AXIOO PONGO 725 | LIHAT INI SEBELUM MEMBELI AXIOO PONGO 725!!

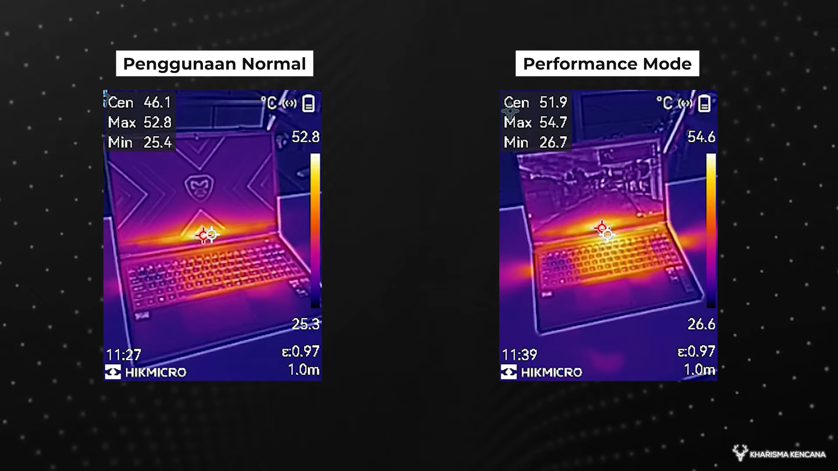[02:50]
Yang pertama ada di bawah logo Axio, sebenarnya dia di atas tapi kok kerasa sampai ke keyboard. Terus misalkan teman-teman itu menggunakan mouse, nah tangan kalian akan langsung berhadapan sama panas yang dikeluarkan oleh exhaust di sebelah kanan sini.